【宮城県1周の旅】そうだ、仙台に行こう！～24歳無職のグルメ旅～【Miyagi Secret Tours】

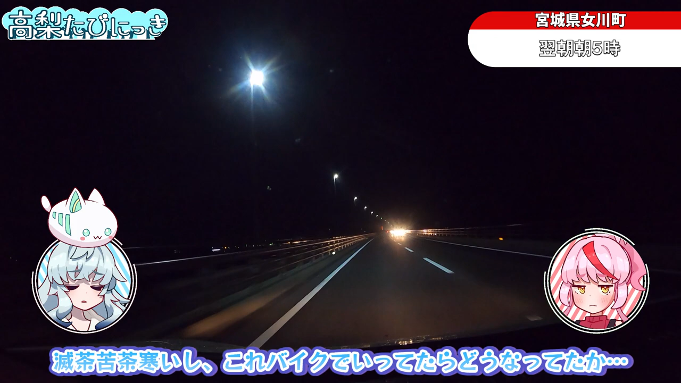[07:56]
まあ間違いなく言えるのは寒いやろな。道はパッと見凍ってなさそうやけど。気仙沼市へは2時間ほどです。気仙沼の水揚げを見に行くんやけど。公式の漁港スケジュールを見ても、見方がいまいちわからなかったのが心配ですが。一応他のサイトでは朝5時から7時ってなってましたが。